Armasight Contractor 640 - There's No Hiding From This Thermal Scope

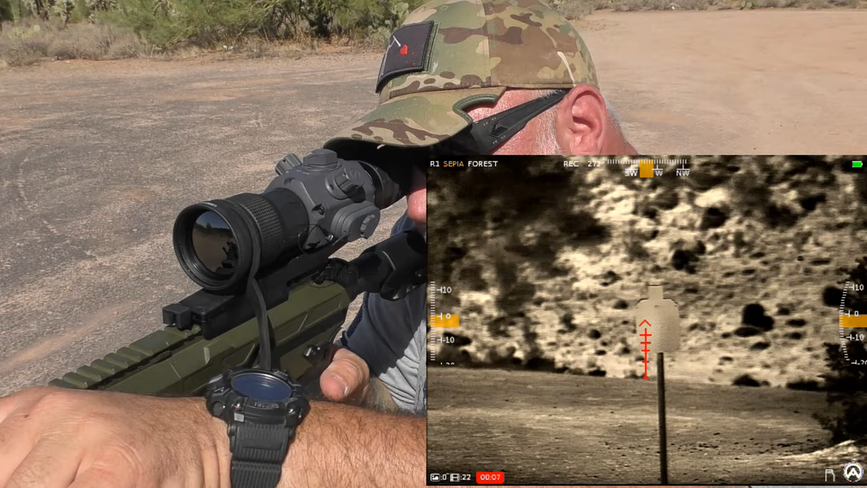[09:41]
between 20 and 30 yards i have a steel target setup that is in focus and it's very easy for me to switch over to something that's farther away and it's just a very smooth roll of
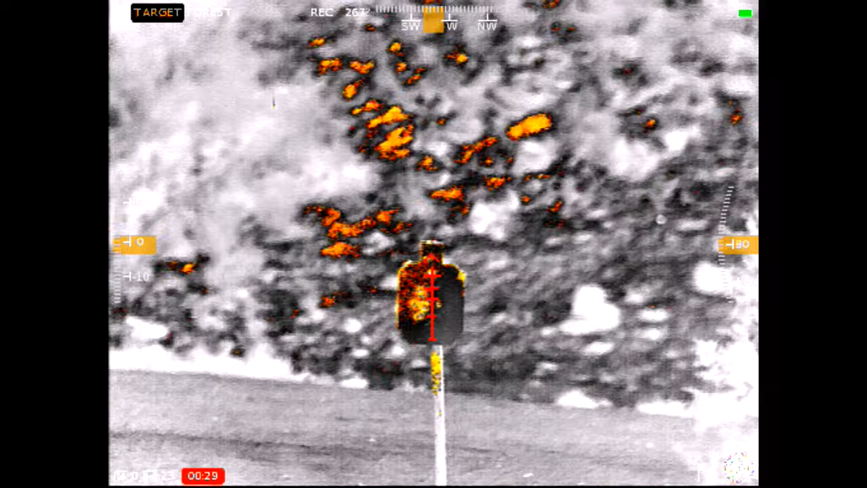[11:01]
556 no recoil sensitivity issues no losing zero um
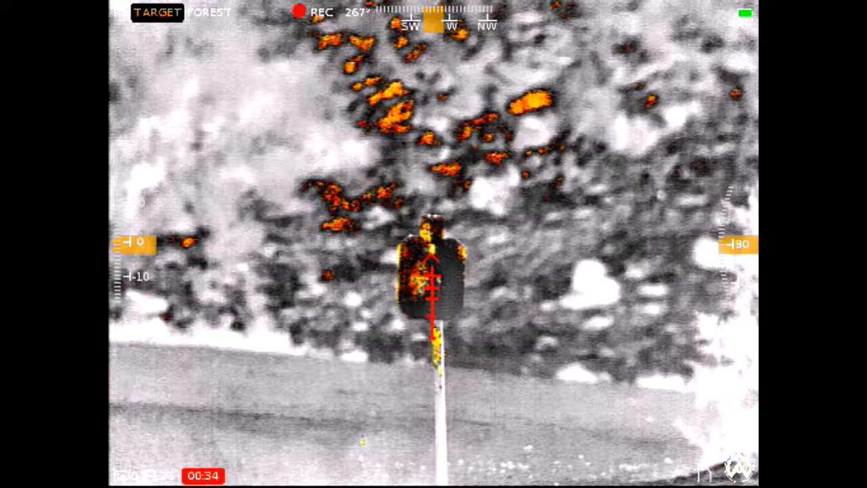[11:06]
this does have a bore sight on it so with the bore sight
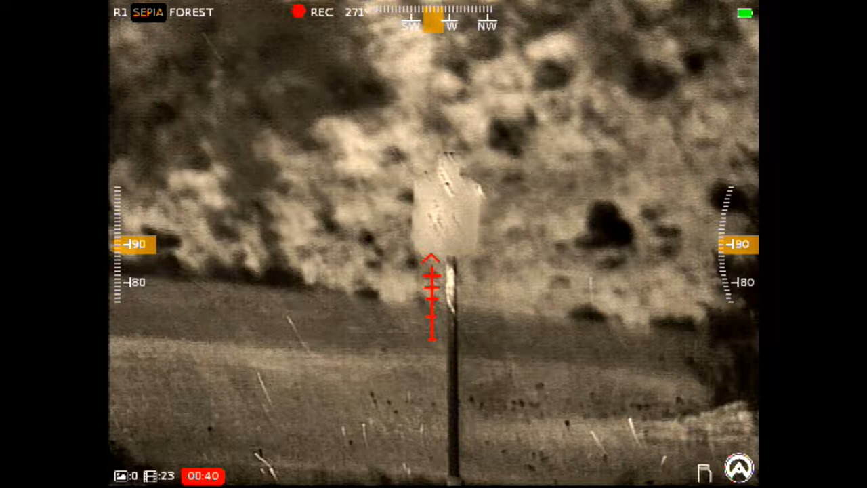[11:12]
um it works just like anything else any other turret design of your regular scopes
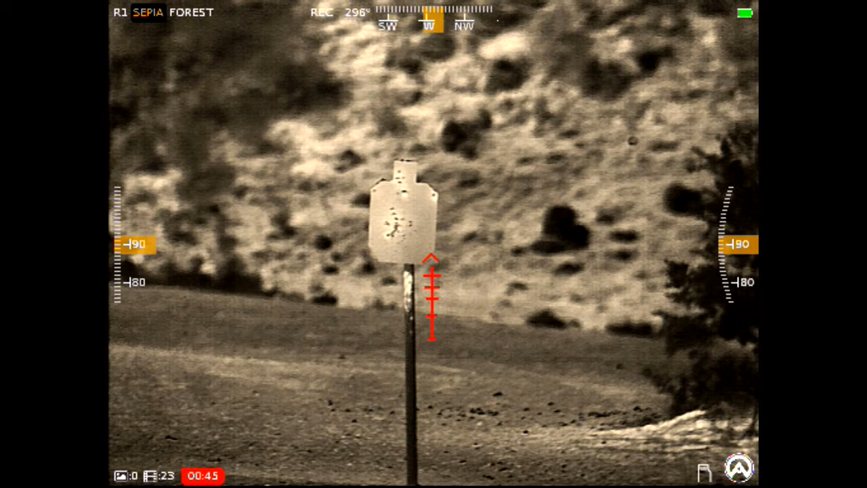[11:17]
except for it's just digital so the reticle will move up down left right depending on how you set it so
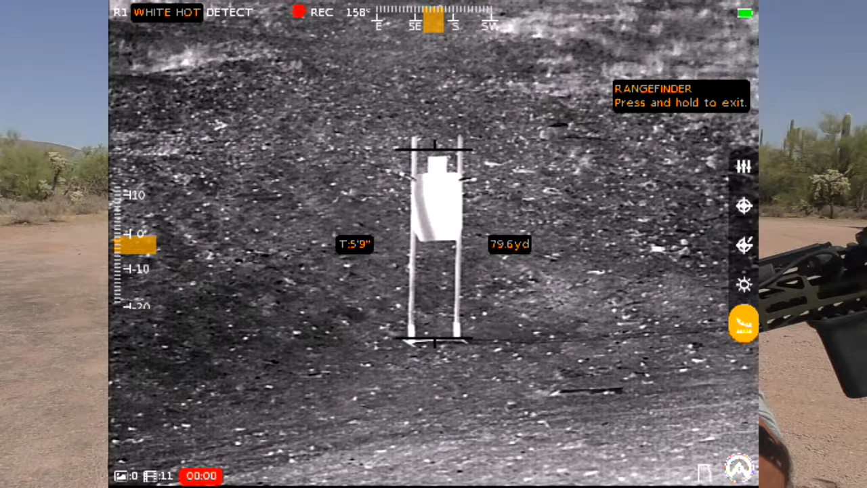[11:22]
it does have a range finding feature which uh works in in the way that you need to know approximately the size of something you're looking at so if you're ranging a human
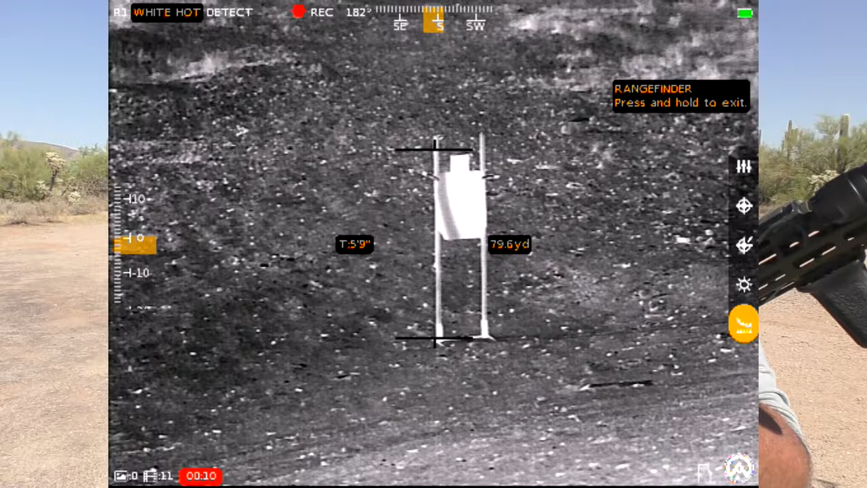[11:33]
you can assume they're five nine to six foot uh you set the two upper and lower thresholds
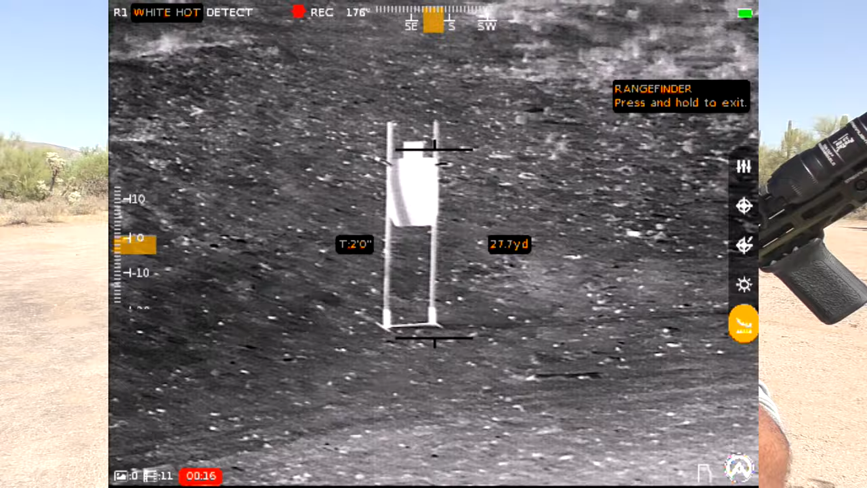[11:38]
to that it'll tell you the distance that they are away now one of the things that sets this apart from a lot of other thermals that i've used is
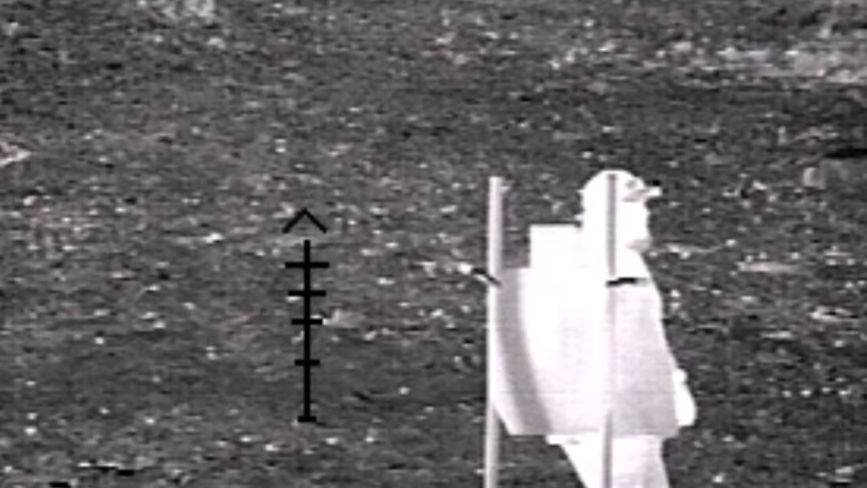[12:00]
definition contrast issues um when you see a person they
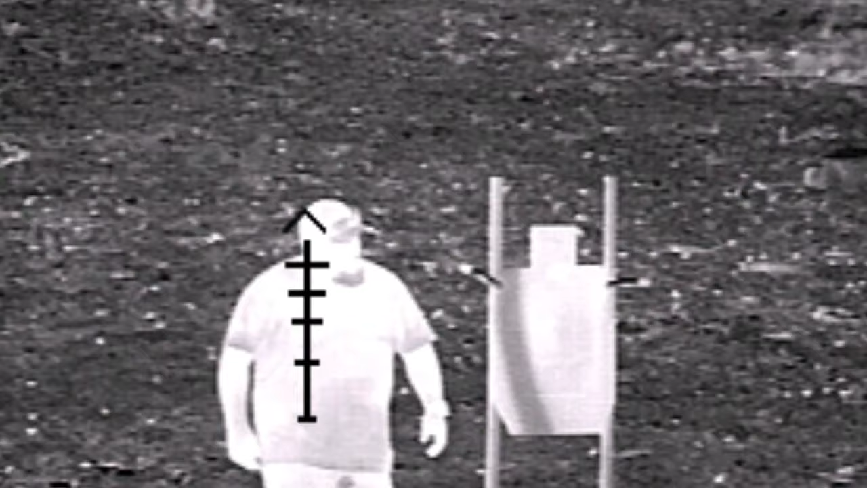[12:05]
just sort of look like a person shape if that makes sense this
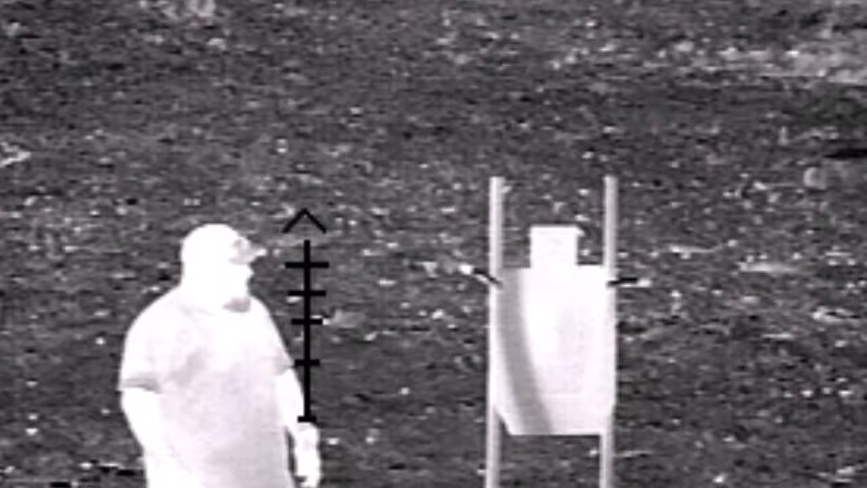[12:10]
actually gives quite a lot of definition and it's sensitive enough to where even
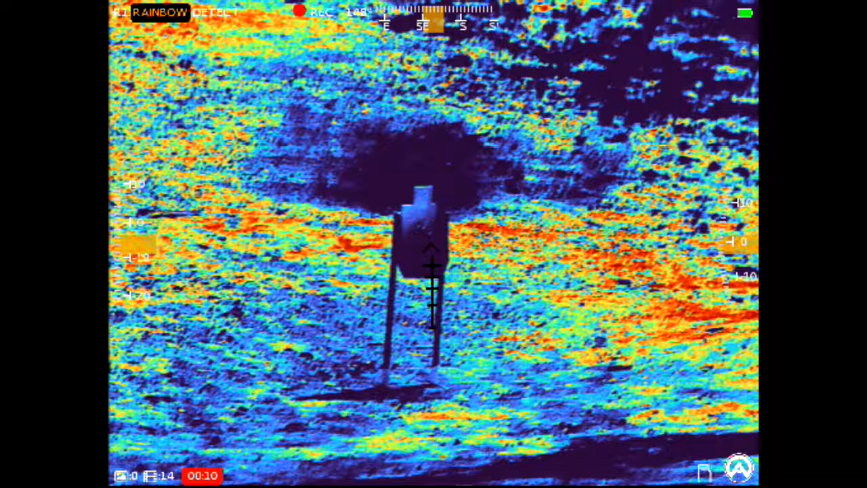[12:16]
when you're shooting a target the quick heat signature of the bullet
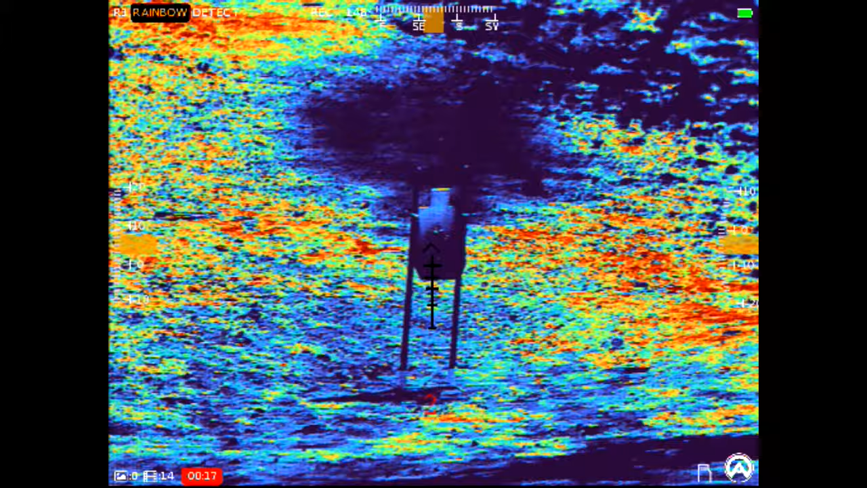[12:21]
passing through or hitting the target registers on here you can actually see that out to even
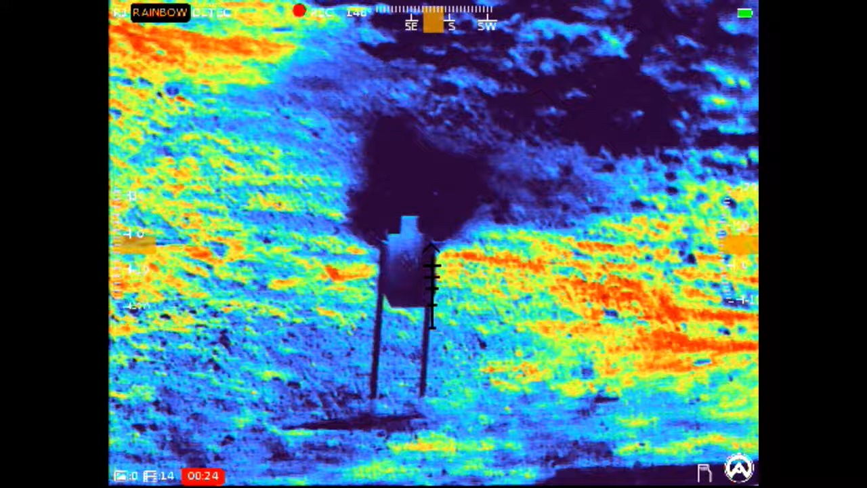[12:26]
80 or 90 yards away what i've done so as far as distance goes um there's
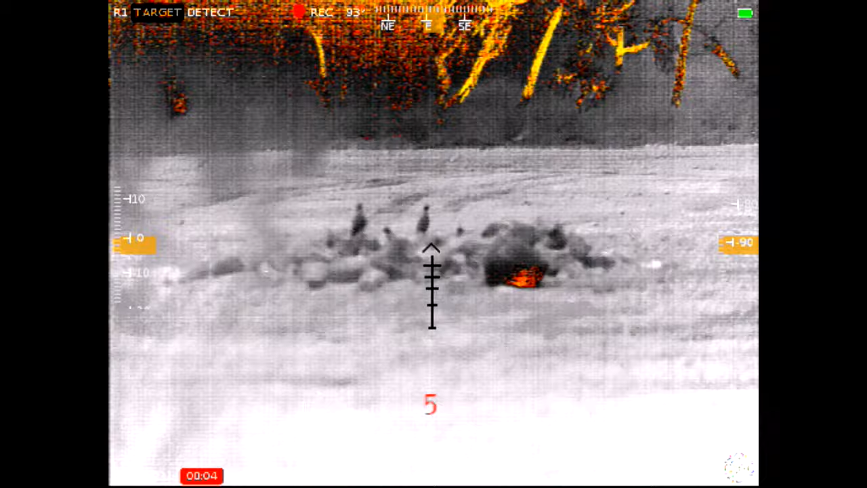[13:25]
those just fine very detailed like you could even see where their eyes were and things like that so
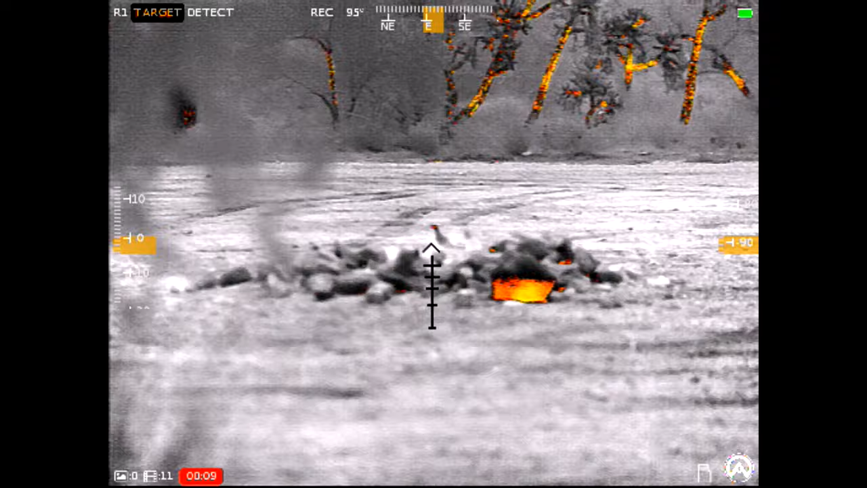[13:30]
very detailed on those birds i've gotten into camera view before or or or scope view before again picked